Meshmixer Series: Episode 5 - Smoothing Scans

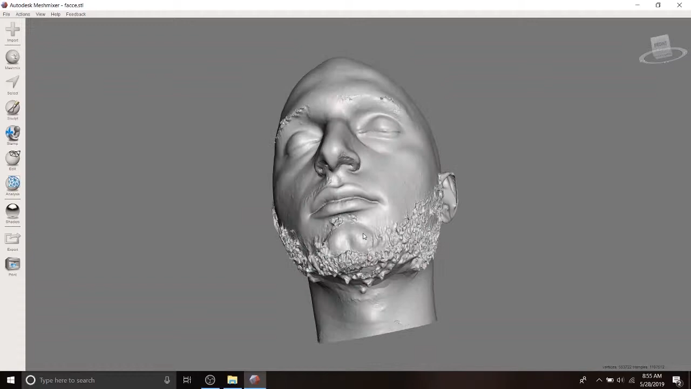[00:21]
It took about 45 minutes to capture, but you'll notice that something about 3D scanning, just hair doesn't come up very well.
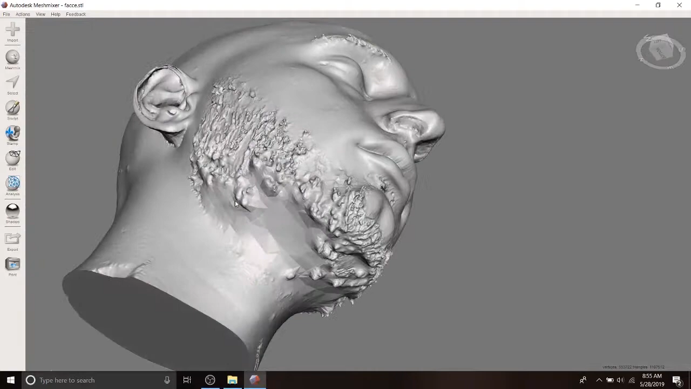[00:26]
So what we're going to do is we're going to remove the hair and sort of have this smooth face.
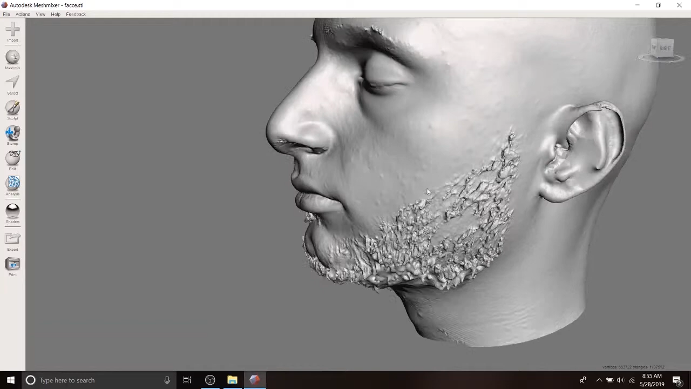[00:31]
We're also going to smooth out some of the other areas. Let me draw your attention to the bottom part of the neck.
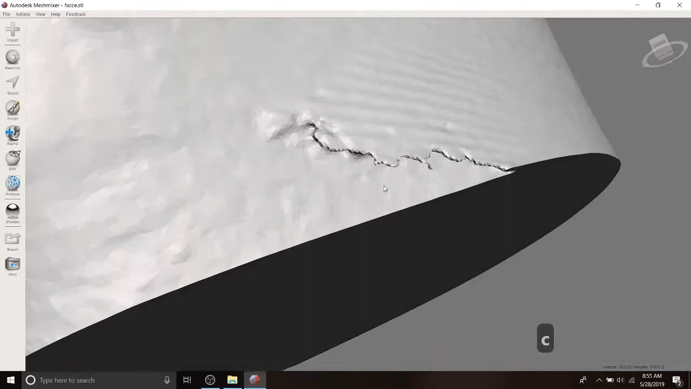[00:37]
So this is weird protrusion coming out. We don't want that. And then you'll also notice that the ears are sort of messed up. We're going to do that in the subsequent video to this scanning digression.
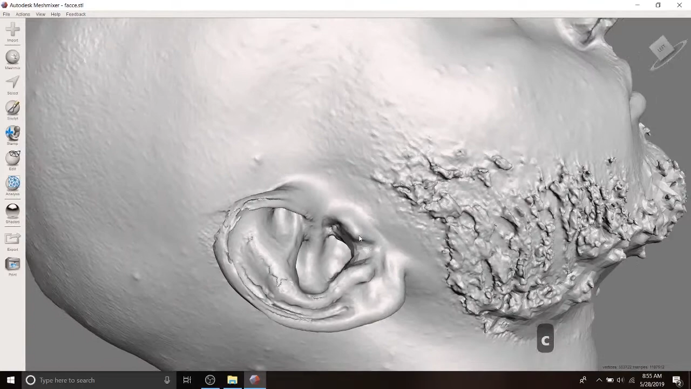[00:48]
Okay, and also the nose sort of came out a little weird, specifically the nostrils.
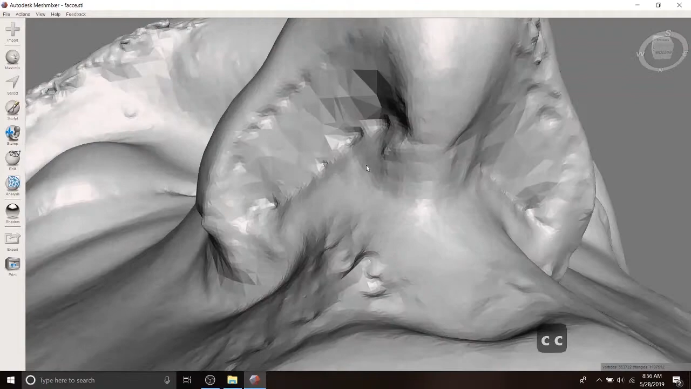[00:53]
We're going to take care of that. Okay. So first thing you're going to notice is that this is one of the bigger files that we've used in this series. This has 11 million triangles.
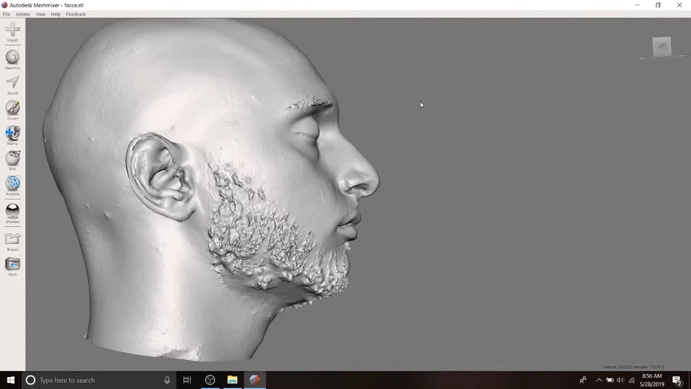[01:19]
Great. Okay. So the first thing we're going to use is this new tool. So obviously we're going to go to selection. We're going to sort of select a given area and then we're going to click F for the fix and replace. I believe that's what it's called.
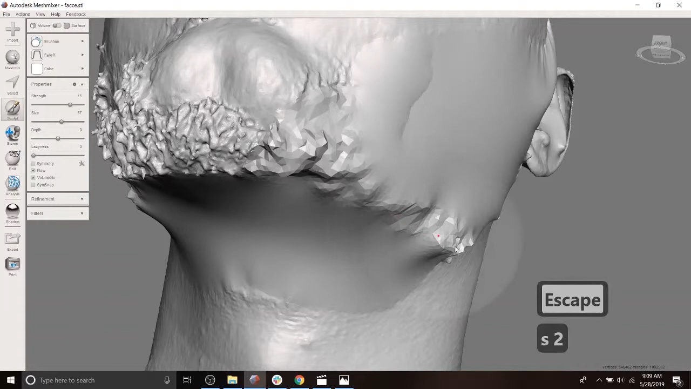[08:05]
We're going to go back over here into robust smooth as well.
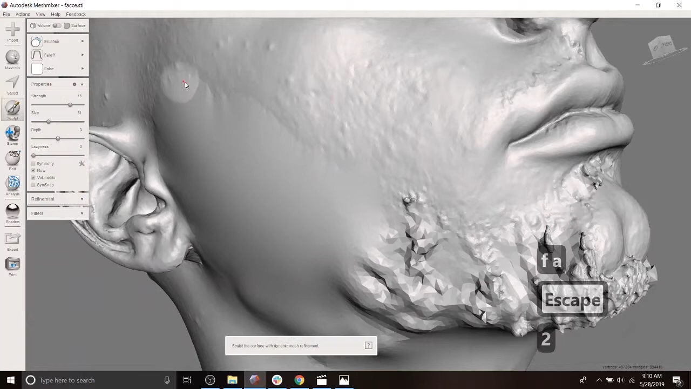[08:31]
Use some robust smooth. Sort of get rid of some of these pores. We're going to take a look at, ooh, wow. So when we turn on the wireframe, we can see that the density of the mesh that was filled in afterwards was quite large. So it might be slowing us down a little bit more.
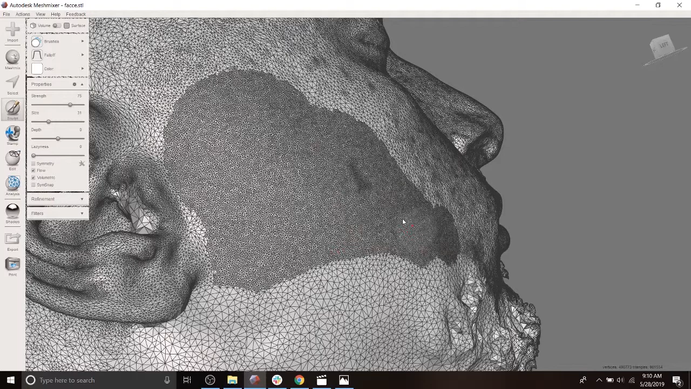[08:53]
You only want as much mesh density as is absolutely necessary. And in general, you don't want any more. So one way that you can sort of reduce that is you can sort of come in, select the area.
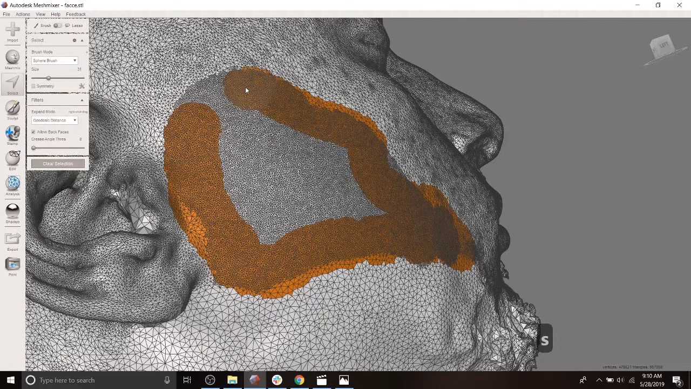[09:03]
In this particular case, this is not a useful thing to do. But it's a good thing to know. If you ever have like a region that's just way too high to mesh density and it's making your computer think a lot harder than it needs to, you can click R for reduce. And then you can increase the, sorry, R for remesh, actually. Right, so I actually went in the opposite direction of what I wanted.
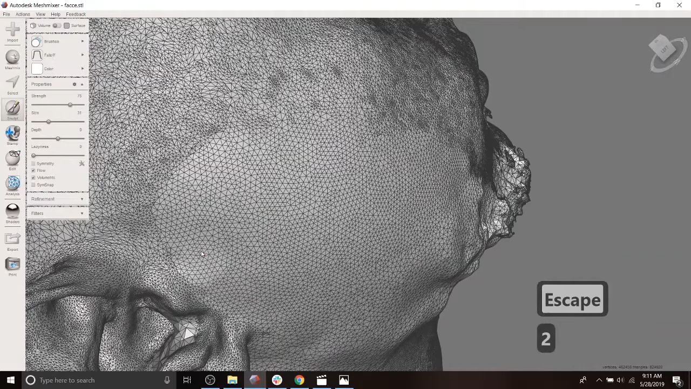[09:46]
So now if I go low density, then we're back in business. And you see that all the tools will operate a little bit more uniformly. Oh yeah, so that's another big point is that the efficacy of a tool is completely dependent on the density of the mesh.
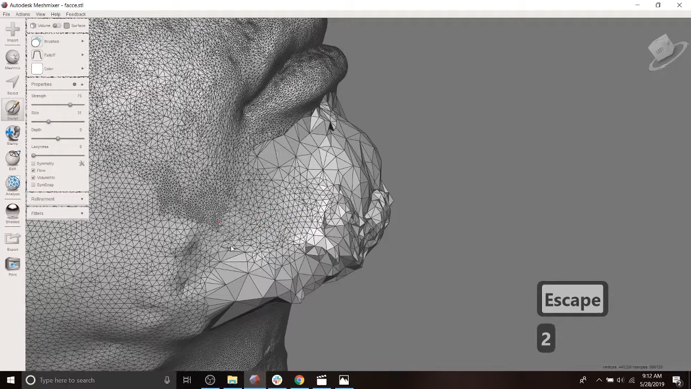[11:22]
Well, you'll notice that the effect here, let's go off of wireframe, the effect of robust smooth over here versus the effect of robust smooth over here is quite different.
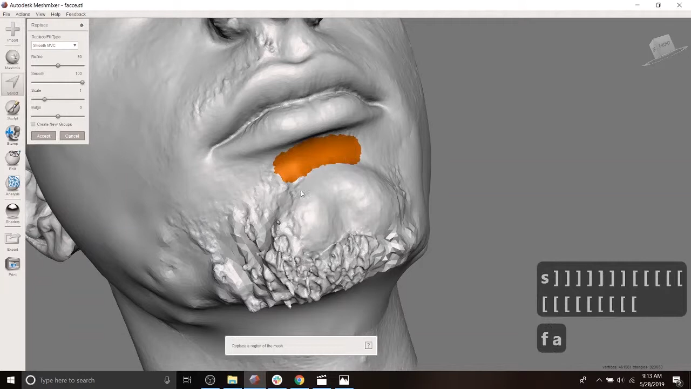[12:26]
Okay. This region over here looks sort of messed up.